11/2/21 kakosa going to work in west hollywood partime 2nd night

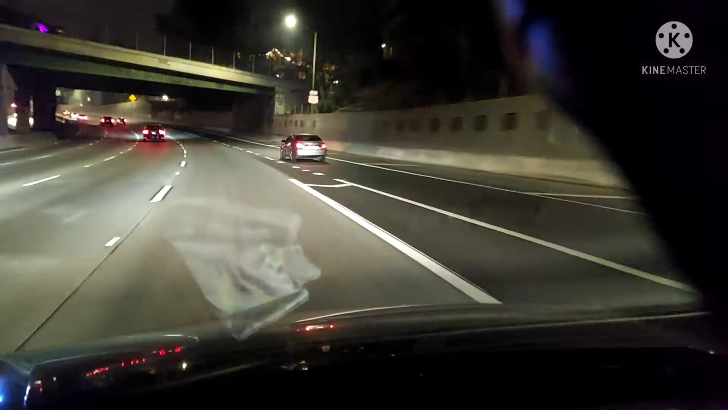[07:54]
Lapit na tayo mix yan, KAKOSA. Nasa West Hollywood na tayo. Pag-uing ka Bolivar, 1.5 miles na lang. 400 meters na lang. 300 meters.
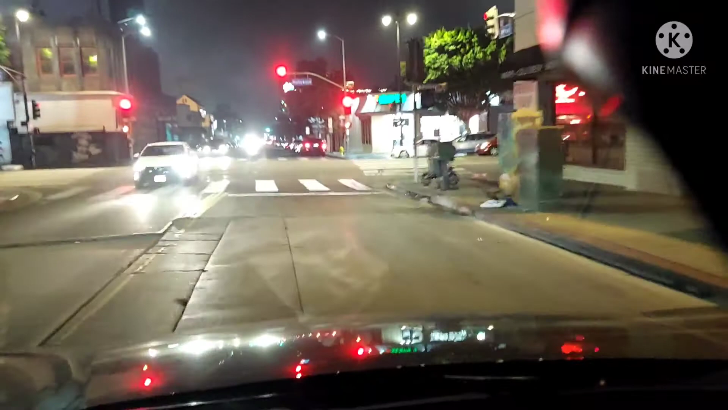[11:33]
U-turn. Oh, grabe, ilaw yan ah.
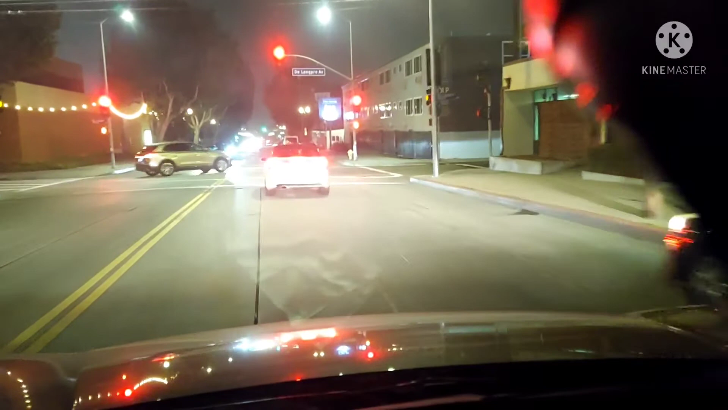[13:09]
Nakakasilaw, kasira ng mata, ang liwanag pa ng ilaw.